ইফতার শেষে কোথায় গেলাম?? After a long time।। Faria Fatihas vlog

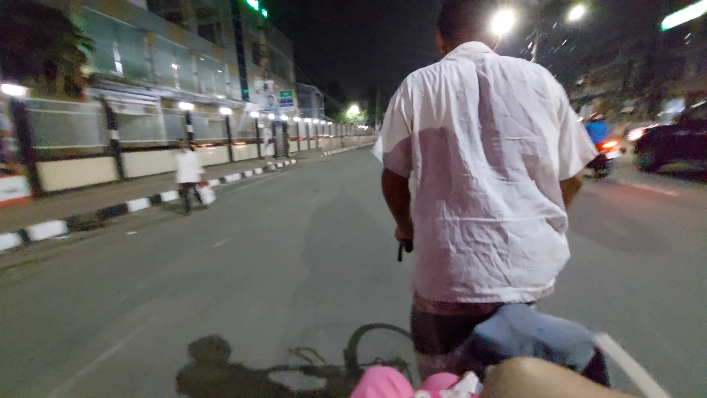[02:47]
আচ্ছা বলেন তো এটা কোন জায়গা, দেখি কারা কারা বলতে পারেন এটা কোন জায়গা ঢাকার যারা আছেন।